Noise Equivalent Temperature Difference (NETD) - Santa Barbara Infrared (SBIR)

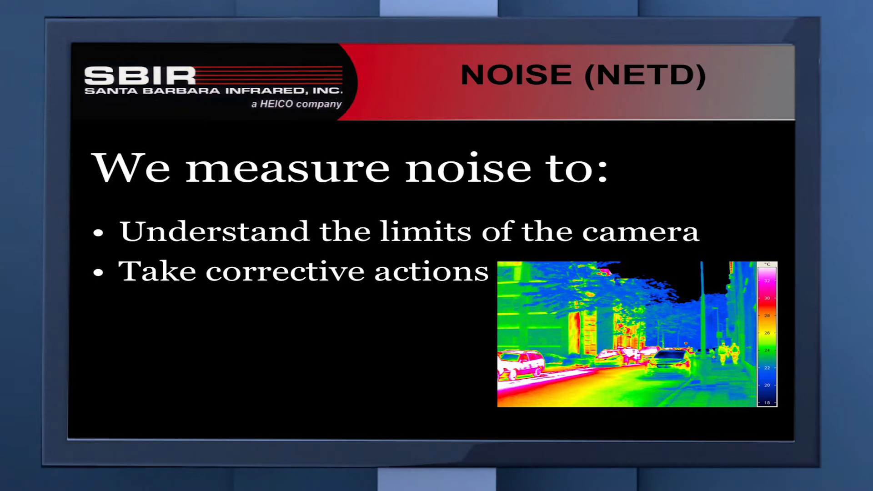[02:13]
but also, in some cases, so we can take corrective actions. There are ways we can deal with certain types of noise. Now, the way we measure noise, there are several different ways that we'll take a look at a noise on a camera.